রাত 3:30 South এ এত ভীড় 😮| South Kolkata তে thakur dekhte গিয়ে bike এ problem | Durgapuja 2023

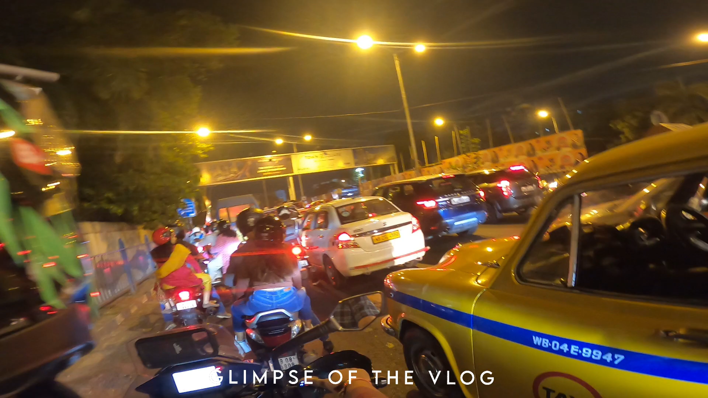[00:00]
এই ভিড়টা দেখলে কেউ বলবে এখন রাত্রির 12:30টা বাজে? এই হচ্ছে কলকাতার পুজো, উড়ন্ত ছাপড়ি, মানে ভালো রকম অ্যাক্সিডেন্ট হয়েছে।
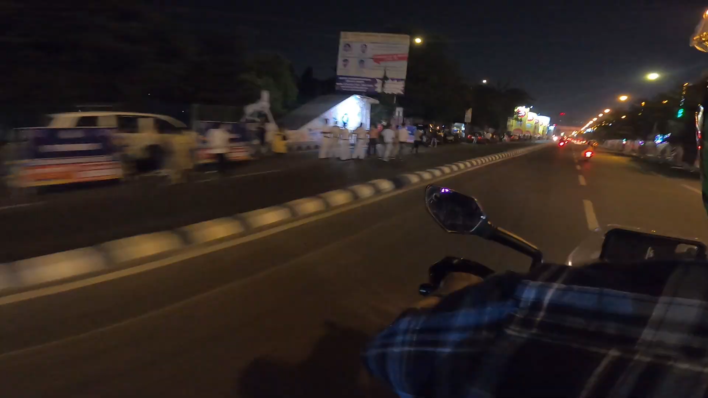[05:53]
গোটা ভিআইপি রোড জুড়ে বা পুরো কলকাতায় প্রচুর পুলিশ পাহারা দিচ্ছে।
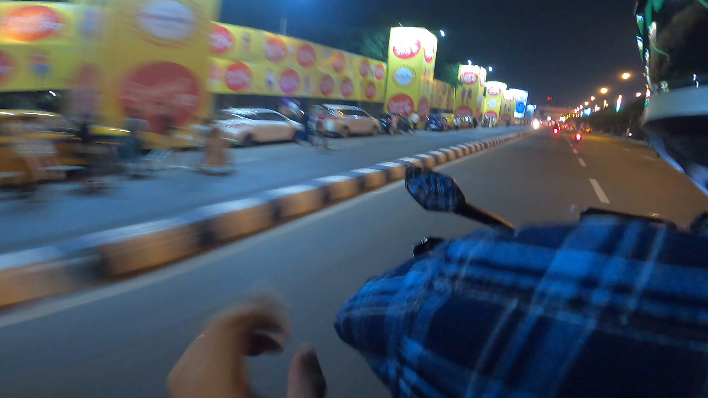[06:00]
আর এই পুলিশ কাকুটা রয়েছে বলে কিন্তু আমরা রাত্রির 12:30 সময় বেরিয়েও কিন্তু সুস্থভাবে ঠাকুর দেখতে পাচ্ছি বা মানুষজন বেরিয়ে এনজয় করতে পাচ্ছে, সবটাই কিন্তু ওনাদের জন্য। তো এক স্যালুট তো বানতে ভাই।
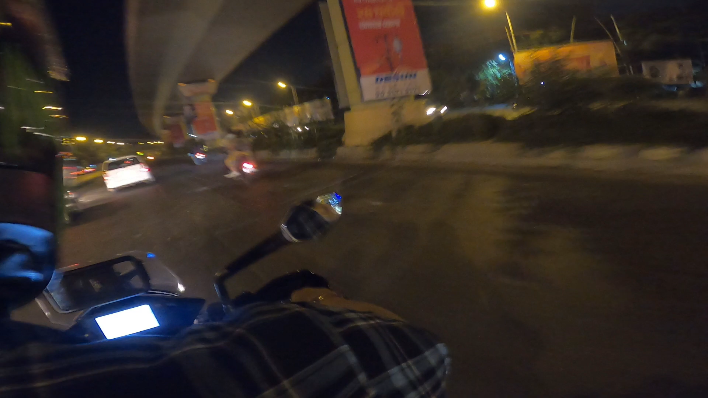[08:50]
উড়ন্ত ছাপড়ি, রাস্তায় কাঁচ ছড়িয়ে, মানে ভালো রকম অ্যাক্সিডেন্ট হয়েছে, সেই ওই অবধি ছড়িয়ে দেখ।